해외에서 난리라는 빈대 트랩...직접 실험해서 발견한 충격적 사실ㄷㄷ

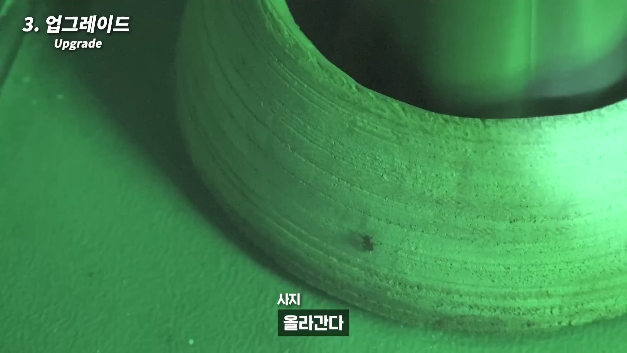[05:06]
오! 엄청 빨리 올라가나? 확실히 빠르게 올라가! 뭐야 뭐야 왜 이렇게 빨리 올라가? 내리막 내리막 내리막 내리막 내리막 한 방에 떨어져!
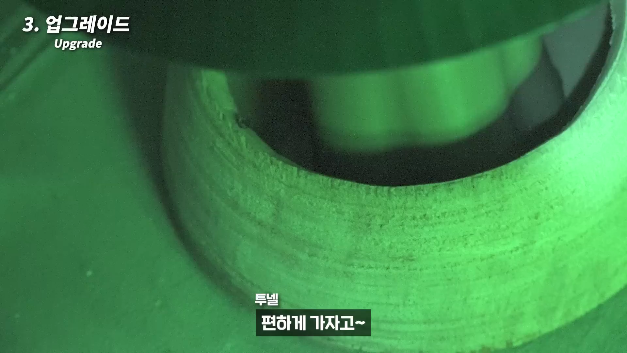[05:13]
편하게 가자고 아! 들어갔다! 오! 들어갔다! 들어갔다! 들어갔다!